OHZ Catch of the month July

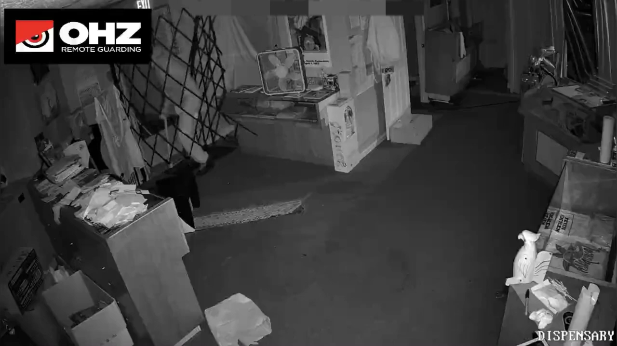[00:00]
Intruders tried to break into a cannabis shop that OHZ monitors. Our agents spotted them on camera and called the police.